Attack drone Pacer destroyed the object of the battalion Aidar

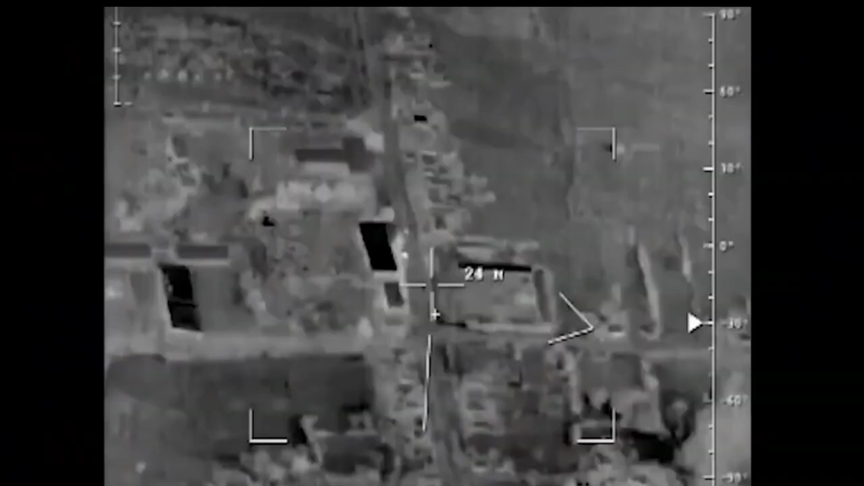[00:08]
A few hours ago, a video appeared on the web in which the Inohodets strike unmanned aerial vehicle, also known as Orion,
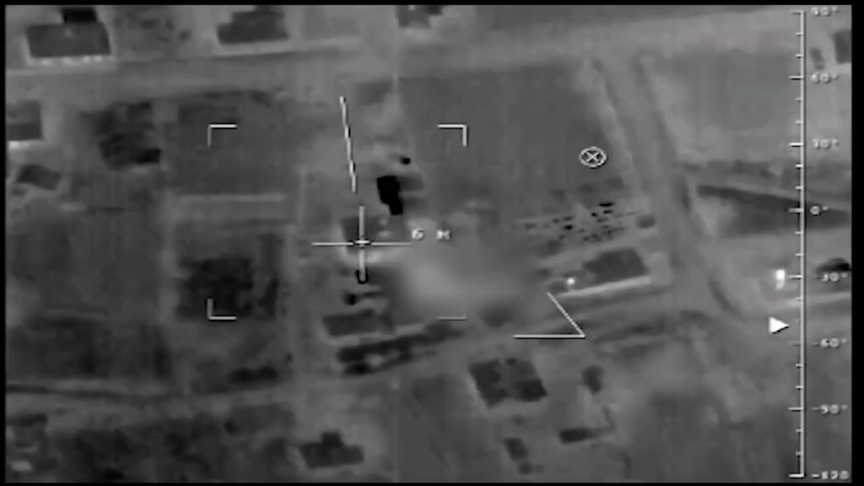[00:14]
delivers a precise strike on the checkpoint of the Ukrainian ADAR battalion, banned in Russia edition note.
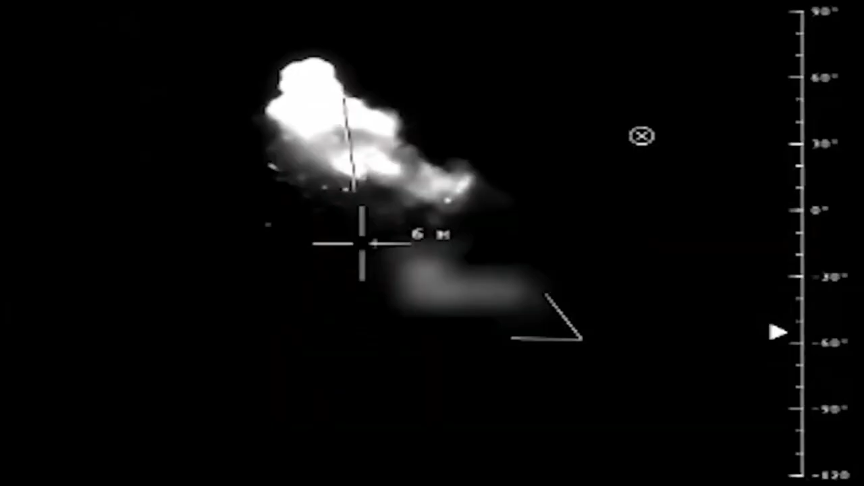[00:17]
As a result of an accurate strike, the object was destroyed, while there are no data on liquidated and wounded at the moment.